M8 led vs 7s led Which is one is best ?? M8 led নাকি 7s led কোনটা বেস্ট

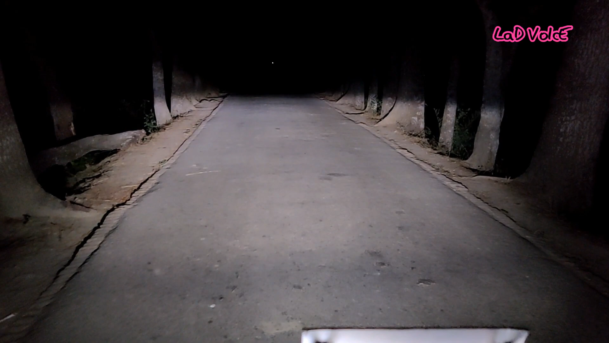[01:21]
তো দেখতে পাচ্ছেন মোটামুটি ভালোই আলো দিচ্ছে, সব কিছু একদম ক্লিয়ারভাবে দেখা যাচ্ছে, আপনারা দেখতে পাচ্ছেন।
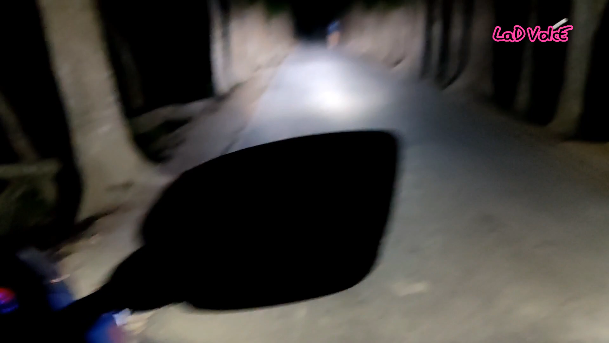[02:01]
তো এখন আপনারা ডিসাইড করেন যে কোনটাই কেমন আলো দিচ্ছে, এটা হচ্ছে M8 এলইডি, লো বিম, হাই বিম, দেখতে পাচ্ছেন। তো আমরা এটা আর একবার একটু বন্ধ করে 7S আর একবার দেখাই, ওকে, লো বিম, হাই বিম।